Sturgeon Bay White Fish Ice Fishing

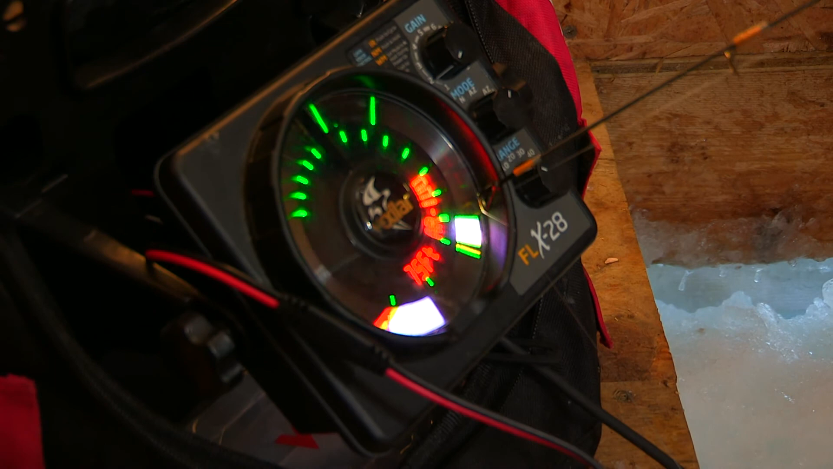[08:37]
Is the regular zoom. bottom. And this side is the bottom six feet. Okay.
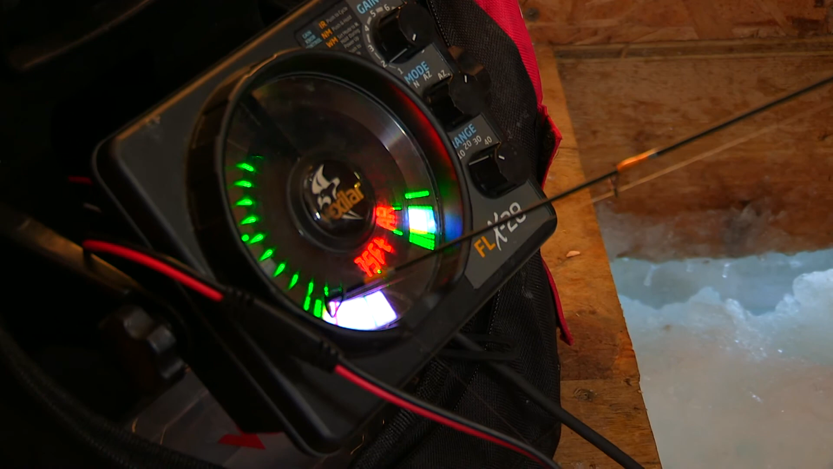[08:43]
These green marks right here are the fish. Oh okay.
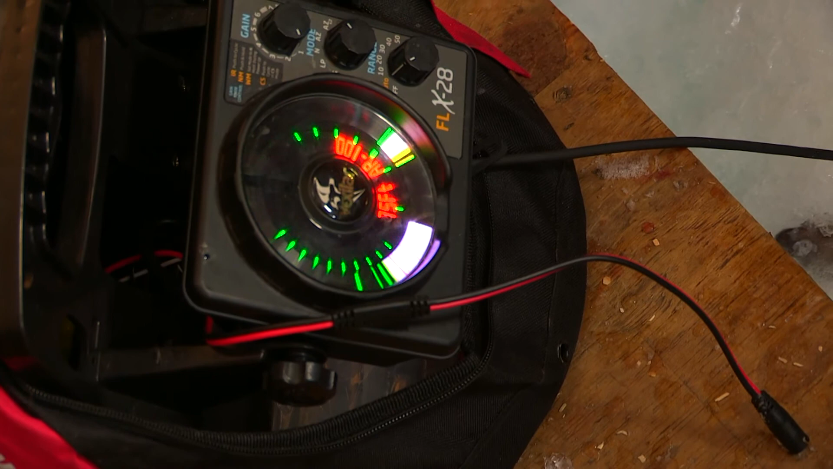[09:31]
So I'm looking at the left side then? Oh. Easy.